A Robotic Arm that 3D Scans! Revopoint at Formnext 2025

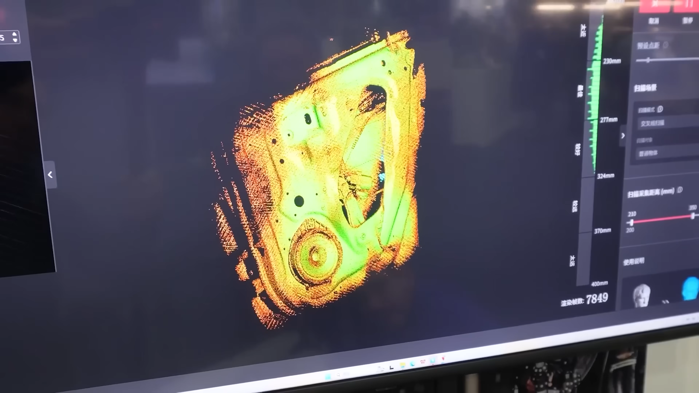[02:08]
The inside of a car door. Yeah. Which is complex in nature, but this is even more complex. Yeah.
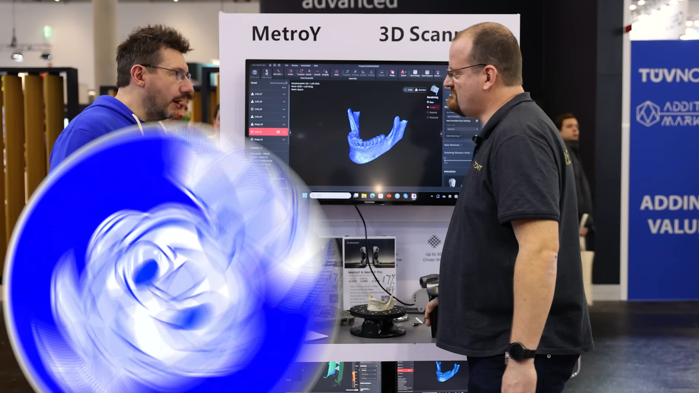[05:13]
Okay, Zoltan, we're at the Metro Y Pro booth section. Exactly. And it looks a little bit different than the tracker that we were at before, right? And slightly smaller.
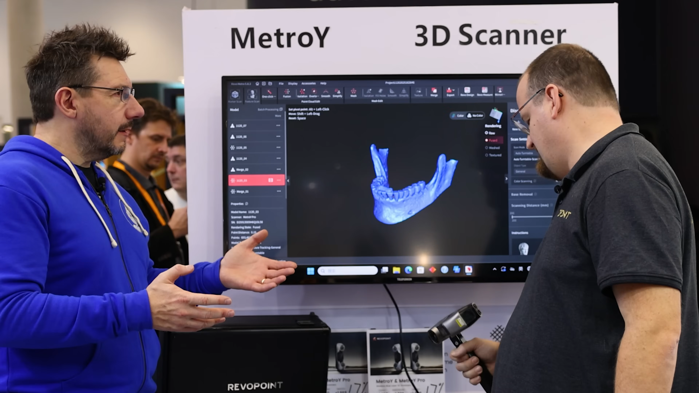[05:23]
Yeah, it's totally smaller. It's handheld. No lighthouses. No need anything. You just need the scanner, a battery pack, and you can scan. And there's no wires around this.
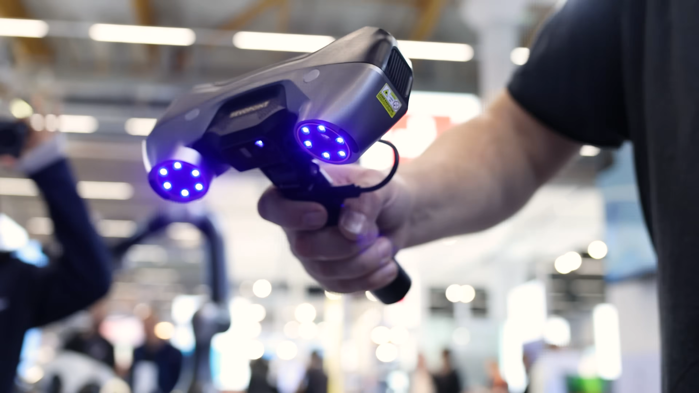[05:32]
No, it's wireless. It's Wi-Fi 6-based.
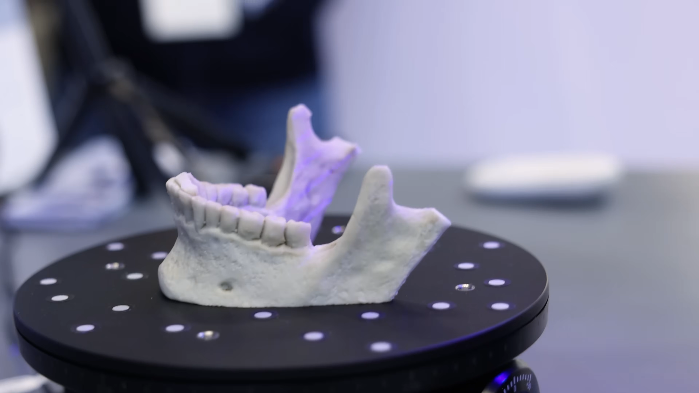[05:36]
Oh. So you don't even need Wi-Fi.
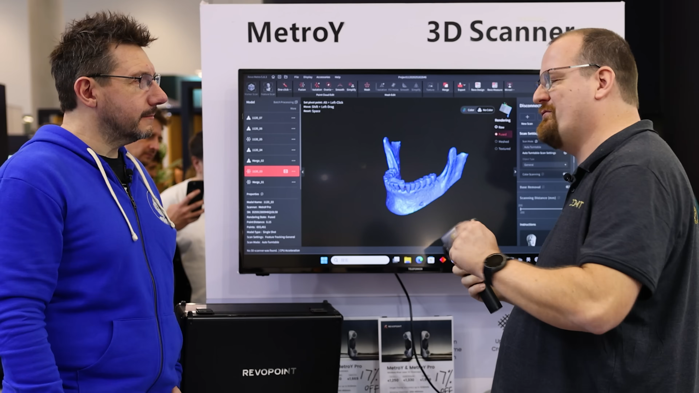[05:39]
He makes Wi-Fi hotspots so you can connect your computer on the scanner in the middle of the forest, if you want.
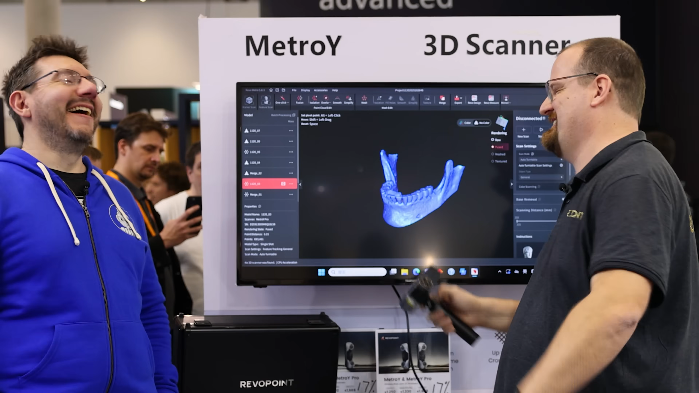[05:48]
That's perfect. Okay. And that can scan something like this.
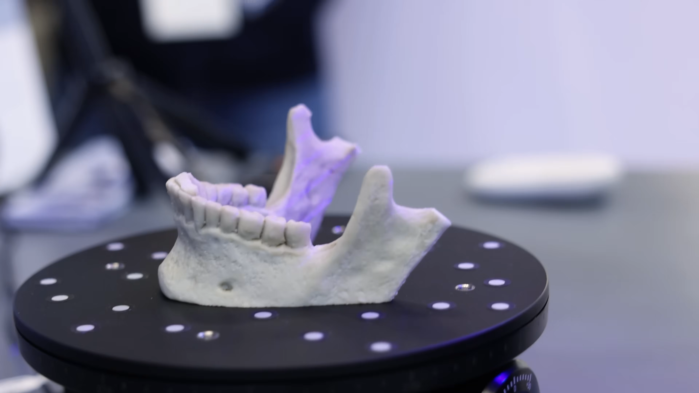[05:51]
Exactly.
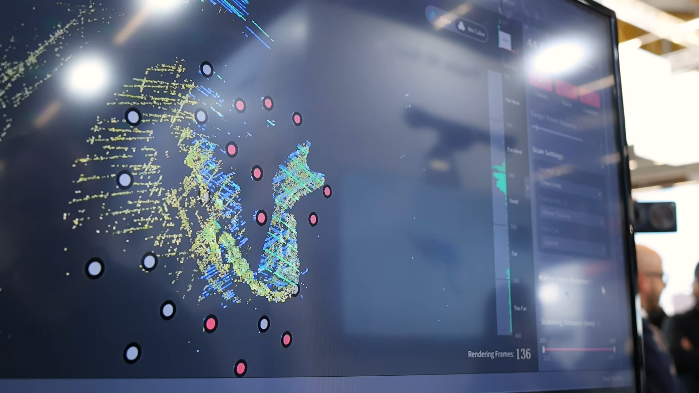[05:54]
This is a real scan made by a customer, so 10 minutes ago, and he made it in his first scan.
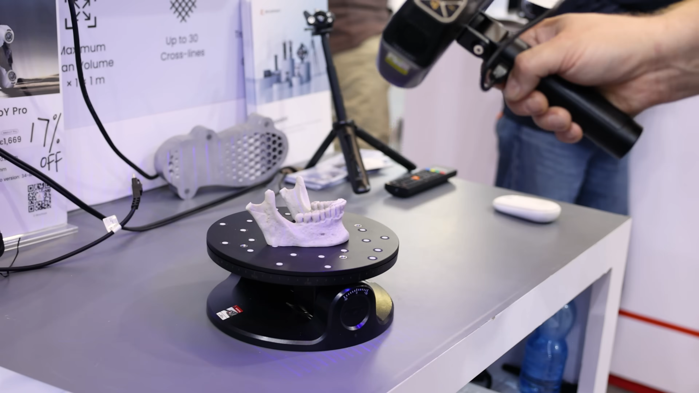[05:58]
Again, these first scans, these people come up and it's that easy to use?
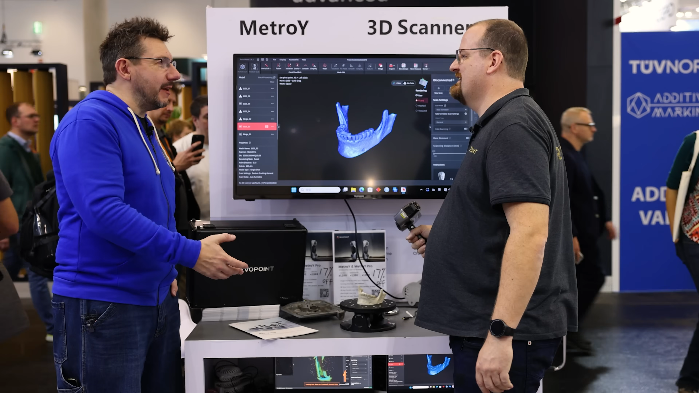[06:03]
The goal of these machines is this. You don't need to learn them. You just use them.
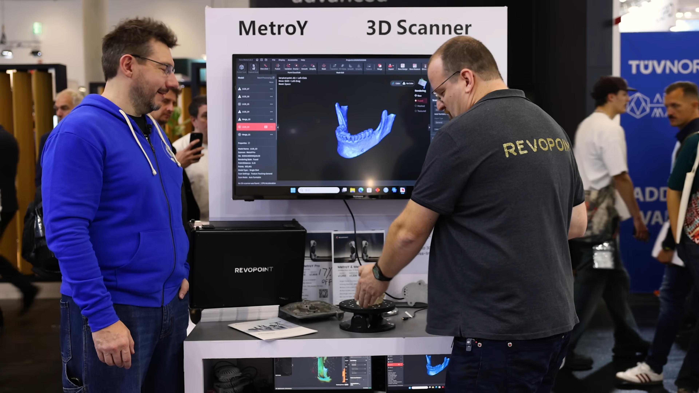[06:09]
You just put it here, put some points on the turntable, and scan. Can I hold that just to kind of get the weight? Of course. Oh, that doesn't weigh anything. No. That is really light. I was worried like you have to hold something heavy, but...
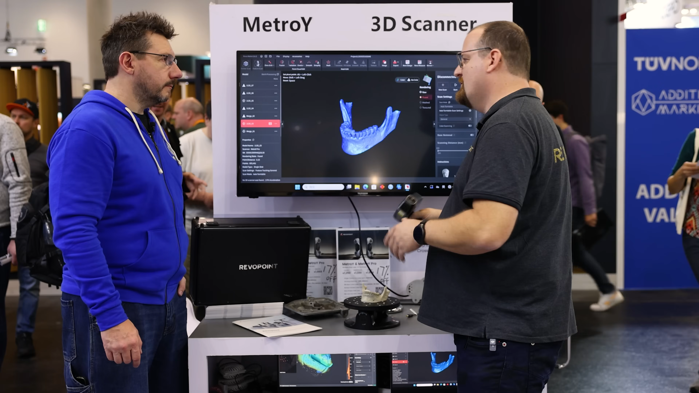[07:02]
You can also scan it in full field mode,
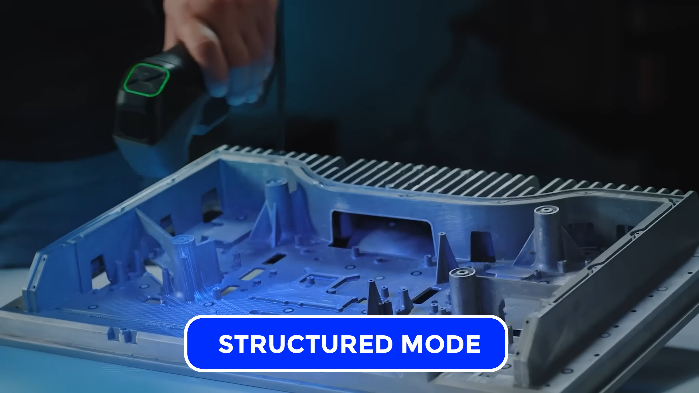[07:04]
so you can scan any object without any markers where you want.
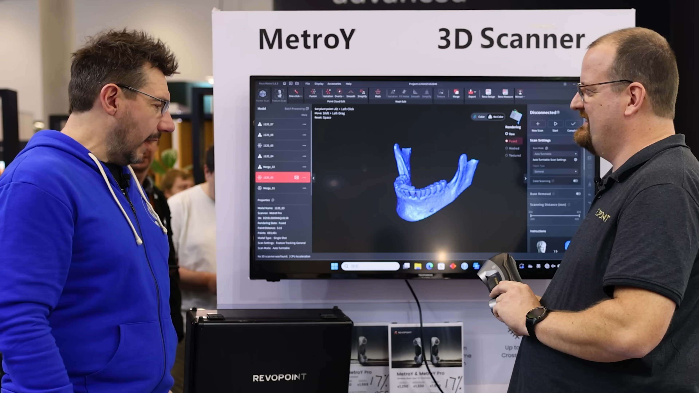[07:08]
And then you said the Wi-Fi 6, so this becomes the hot spot.